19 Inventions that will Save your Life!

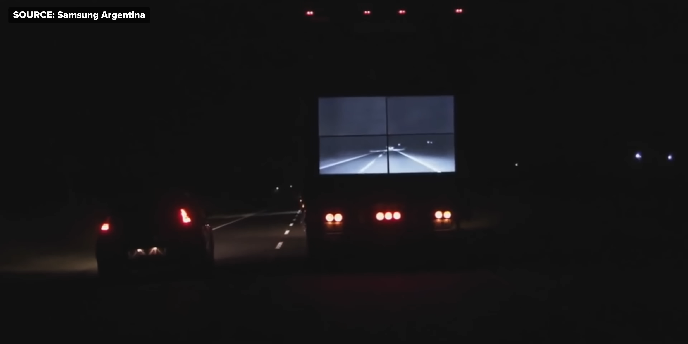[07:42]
These cameras even have night vision, which as a tech guy, I think is awesome.